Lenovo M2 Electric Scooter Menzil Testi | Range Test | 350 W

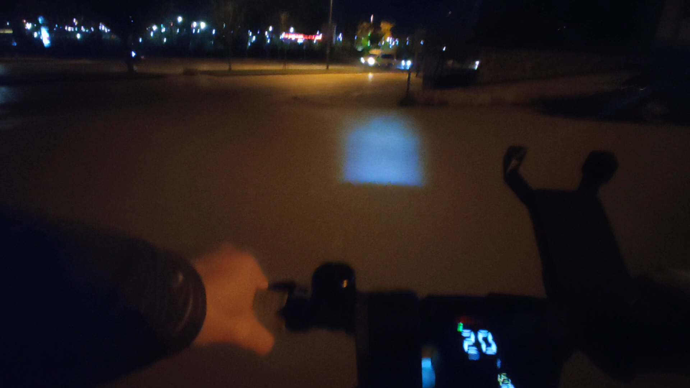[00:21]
Cihaz 15 km yolu yaptım İki diş şarjı var Gördüğünüz gibi Güzel götürüyor Üzmüyor Son an arkadaşlara vardı Hem de size Görüş olur Şey olur
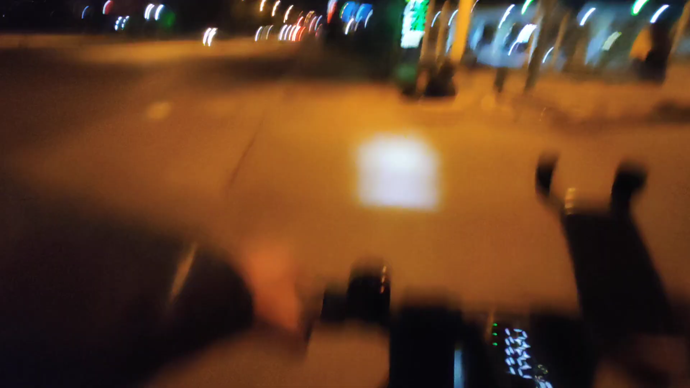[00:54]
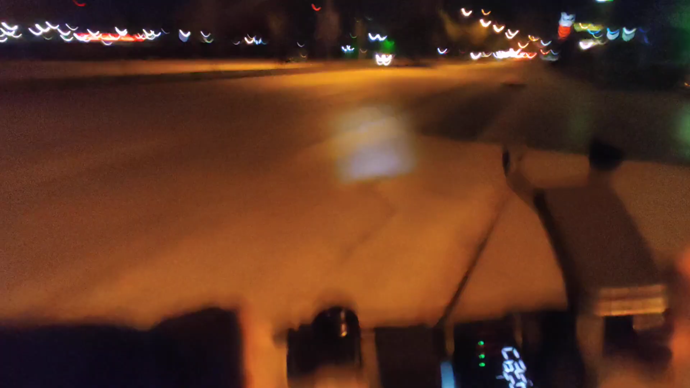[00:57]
Köpek işi sıkıntı işi Köpek işi var ya Menzil konusuna geldik Köpeklerden kaçmaya başladık Şimdi Ben önce niye bir sevinirim
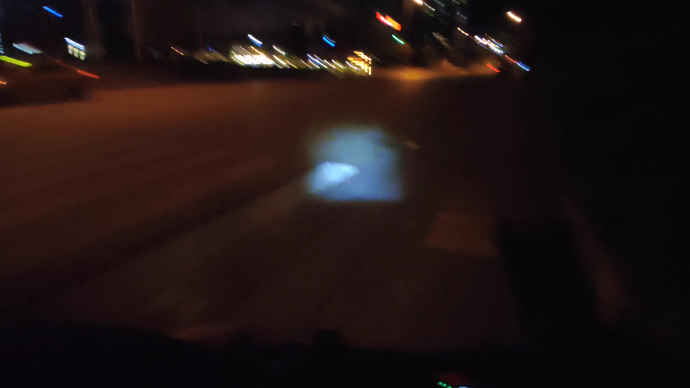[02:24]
bir Yokuş Burası Ankara'ya bilenler bilir Burası Antares Bu taraf Böyle Antares Bunun yanında Tatlı bir rampamız var Güzel minik Şimdi burada bakalım Şarjımız düşecek mi Bir dişe Şöyle görüyoruz Hızımızı da sabitledik 22 km hızımız var Rampanın ucunda Bir 8-9 km Düşeriz gibi geliyor Ayrıyeten de Şarjımız dolu değil Dediğim gibi Bataryamız %100 kapasitede değil şu anda Hani % 20-30'lu
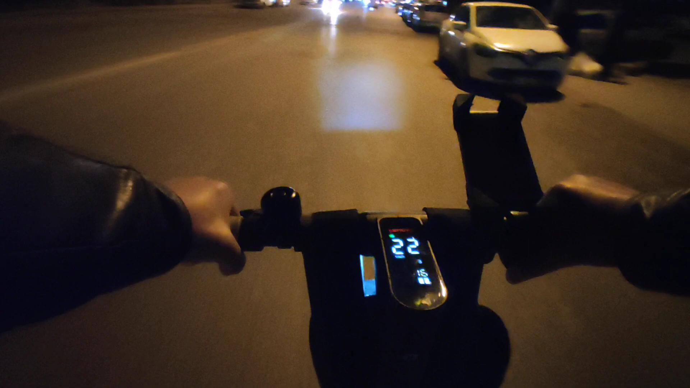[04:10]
Siz görebiliyor musunuz bilmiyorum ama Şu ileride de Bir tane tatlı rampamız var Orada da cihazı zorlayalım Bir rampamız daha var İnceden Yani ne diyeyim ki 16 kilometre oldu İki dişimiz sabit Gördüğünüz gibi Yokuşta çıktık
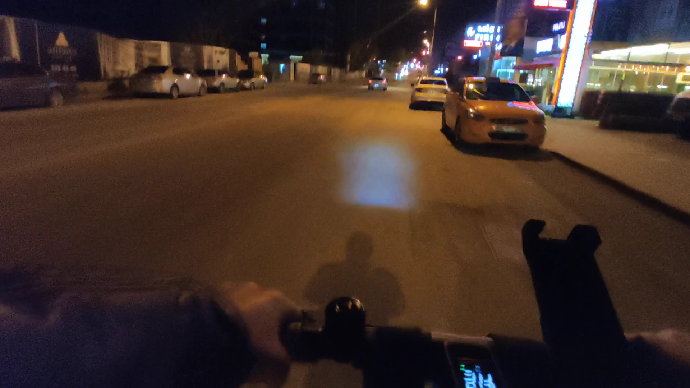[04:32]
Bu size bir göndirme olsun Ama Her ne olursa olsun Bütün Aha köpekler Evet Önceki video konusunda Anlatmıştım Şimdi bunlar yönünü değiştirmezse Ben yönümü değiştireceğim Şimdi bakacağız 6-7 kilometre hızla gidiyoruz Bunlar yönü değiştirmeyecek